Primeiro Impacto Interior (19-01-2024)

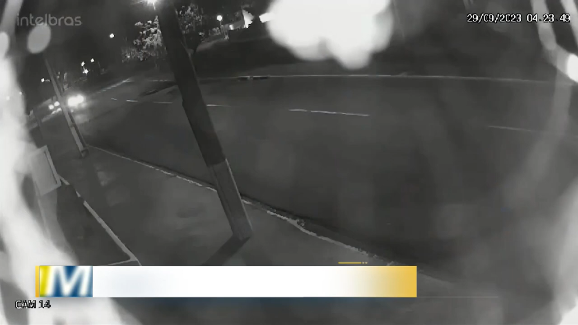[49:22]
Olha, daqui a pouquinho aqui no Primeiro Impacto Interior, vamos falar sobre o número de acidentes na região de Prudente envolvendo danos a postes de energia. Você está vendo imagens aí do circuito de segurança mostrando esse acidente.